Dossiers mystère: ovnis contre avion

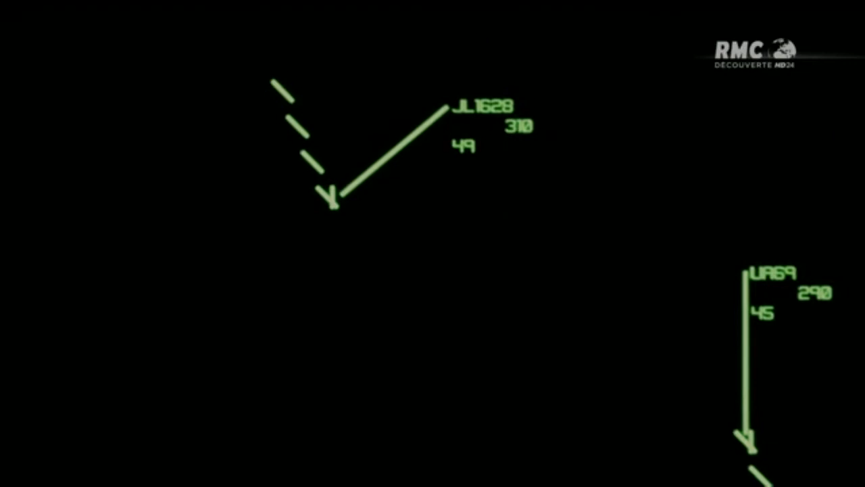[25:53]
JL-1628, un vol United va s'approcher de vous pour voir s'il peut identifier le trafic qui vous suit.
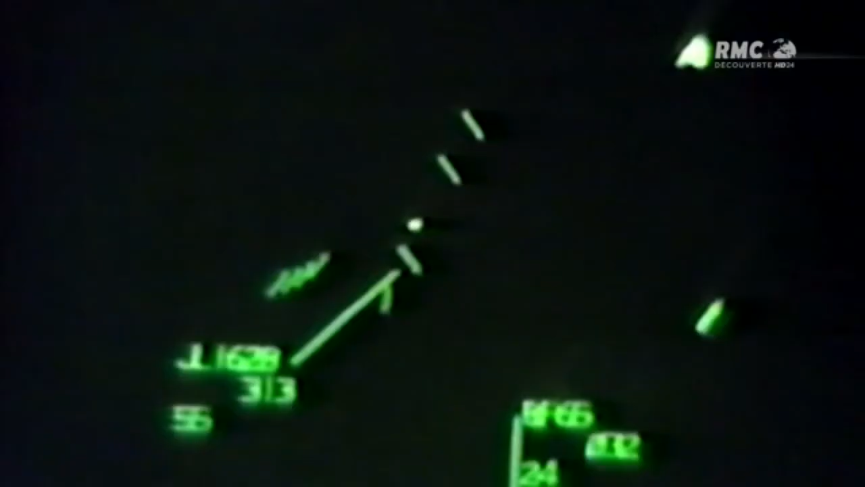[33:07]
À partir du moment où on sait que le trait représente l'avion et que le point correspond à quelque chose qui n'a rien à faire là.
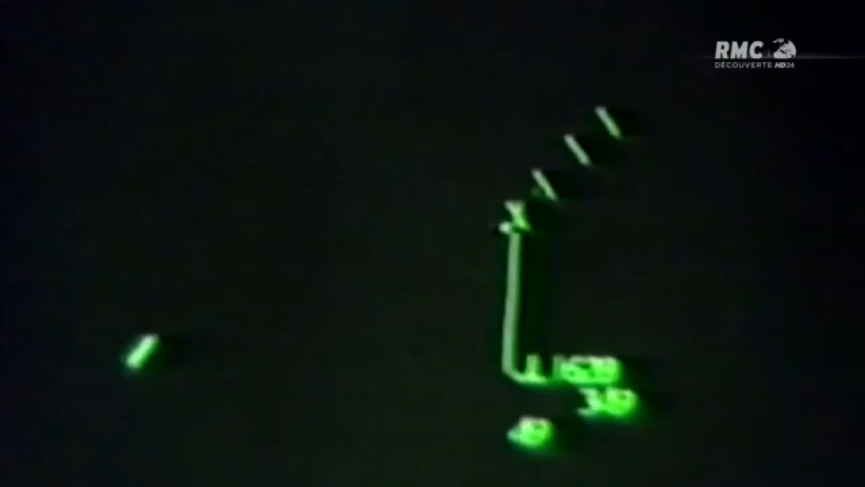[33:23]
6 secondes plus tard, le pilote de cet engin se glisse derrière l'avion.
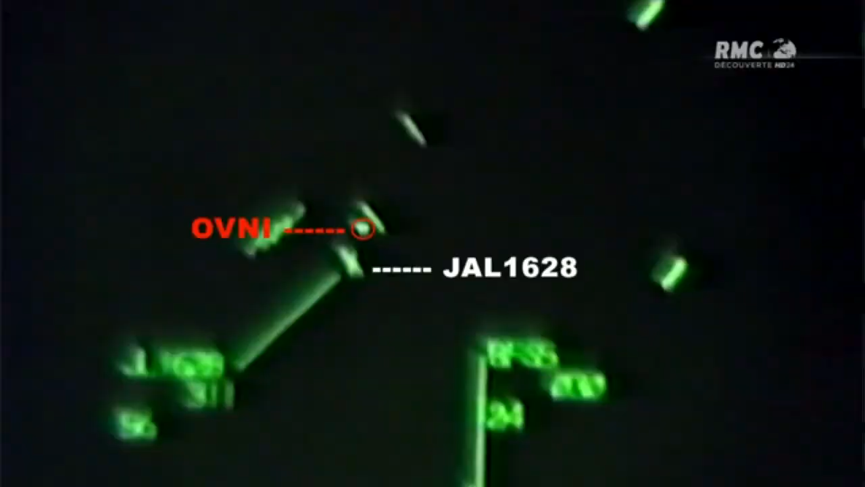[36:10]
Pour le radar, l'onde électromagnétique de l'avion et celle du transpondeur étaient émises de deux différentes zones.
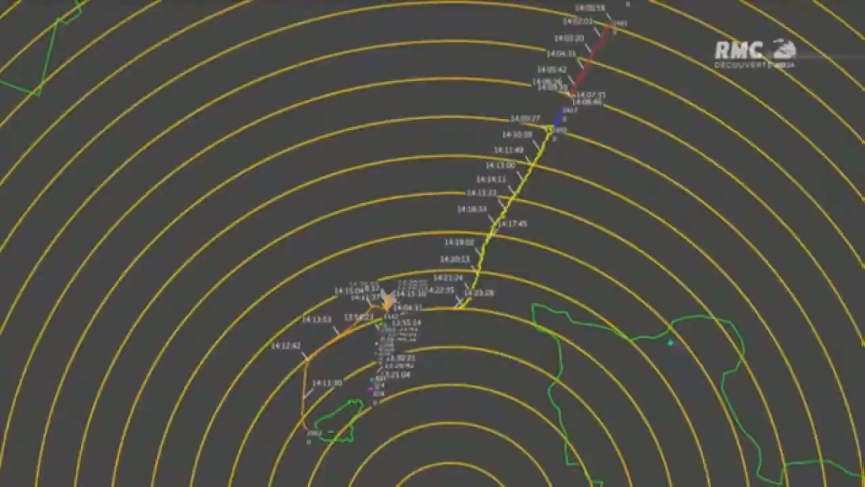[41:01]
Mais le radar de Paul Kelly n'est pas en mesure de tout détecter.
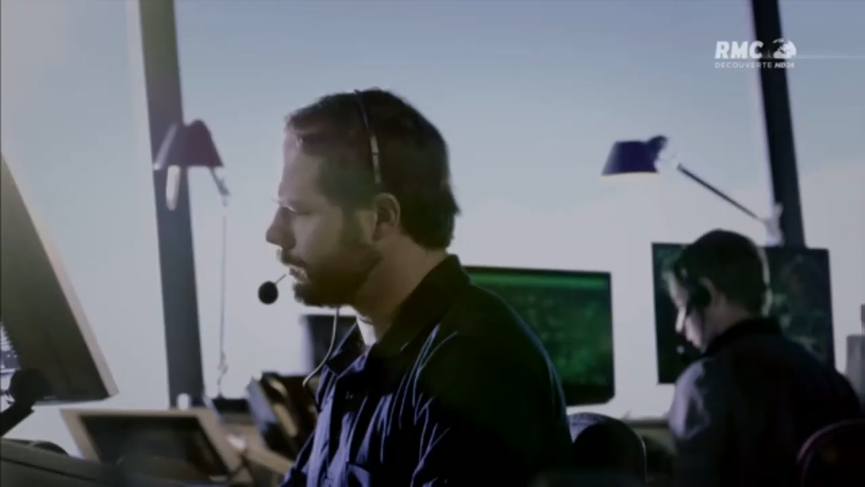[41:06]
Il se trouve qu'il était doté d'un filtre qui bloquait les émissions lentes.
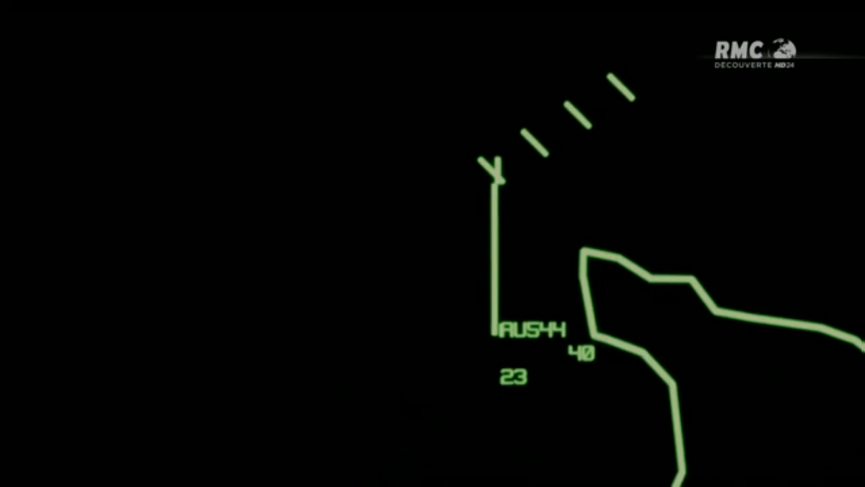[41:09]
Kelly va de nouveau vérifier sans filtre les données.
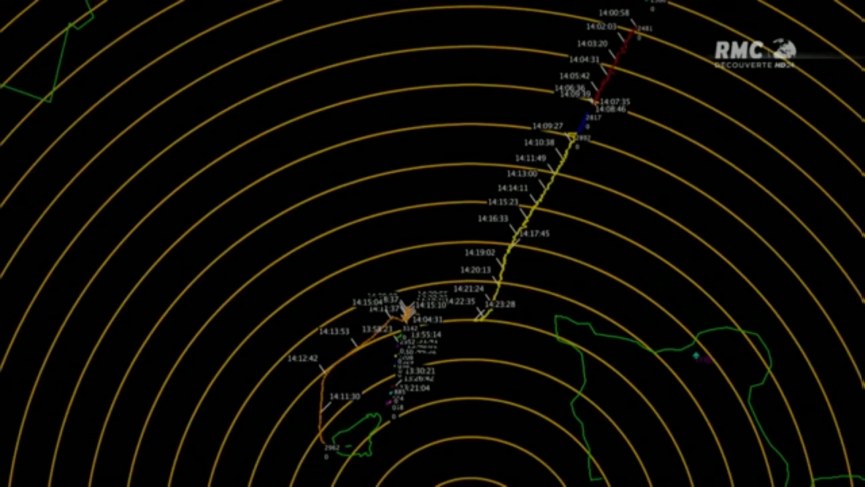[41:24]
Paul Kelly obtient enfin une vue d'ensemble. L'avion de Ray Boyer apparaît sur la droite et le second appareil est à gauche.
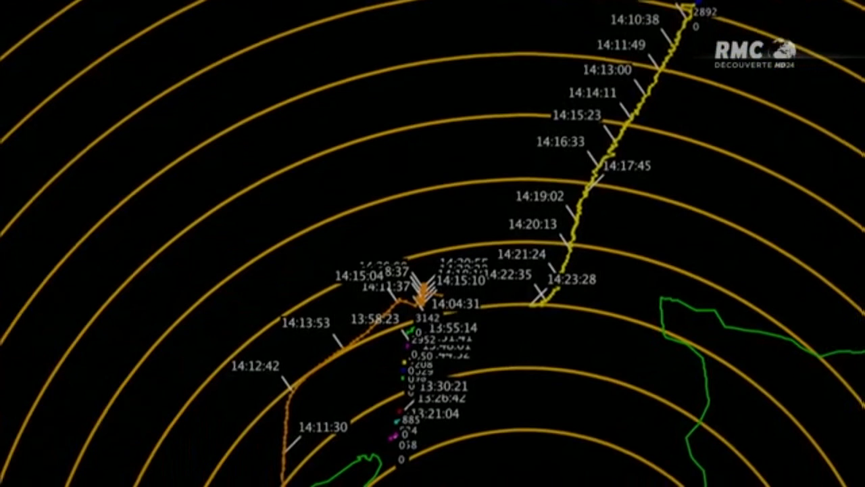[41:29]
Quand le pilote a vu ces deux objets, ils se déplaçaient lentement.